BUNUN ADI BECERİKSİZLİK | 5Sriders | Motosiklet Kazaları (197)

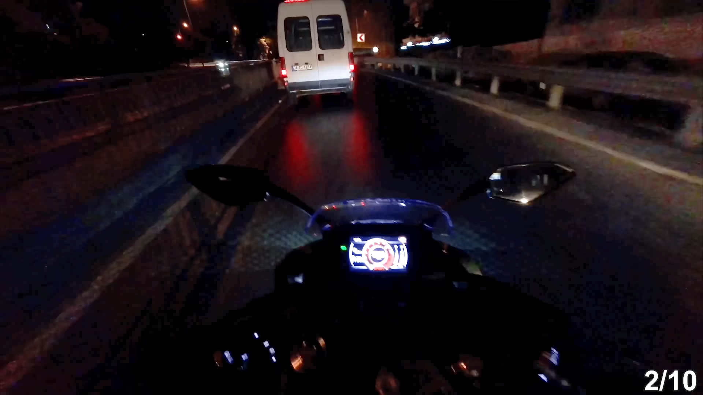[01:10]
Bakalım şimdi bu arkadaşımız ne yapıyor? Bir katılım yolu. Geçecek mi? Evet geçiyor vallahi. Yani şurada neyse. Şimdi önde de bir araba gidiyor.